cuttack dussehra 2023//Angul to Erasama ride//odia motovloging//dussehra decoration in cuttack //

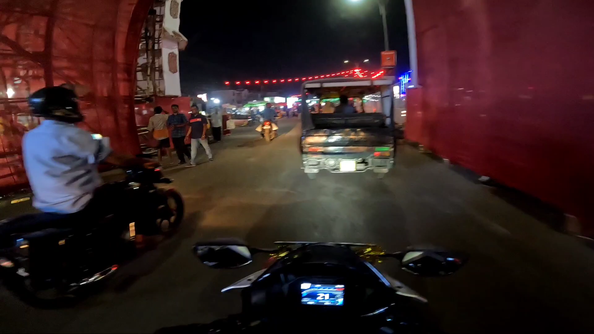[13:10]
ଭିଡ଼ିଓରେ ତ ଦେଖେଇ ହେବ ନାହିଁ ଟିକେ ଆମ କଟକ ସହର କେମିତି କ'ଣ ସାଜା ସଜା ହେଇଛି ଟିକେ ଦେଖନ୍ତୁ ଖାଲି ଆଉ ଏଇଟା କହନ୍ତି ନା ଆଉ
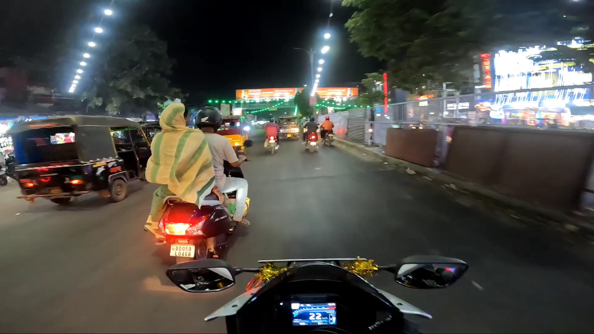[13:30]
ଏଇଟା କହନ୍ତି ଆକ୍ଚୁଆଲି ପୂଜା ଗାଡ଼ି ଦେଖନ୍ତୁନି ଖାଲି ସଜା ସଜା ଦେଖନ୍ତୁ ଆଉ କିଛି ଦରକାର ନାହିଁ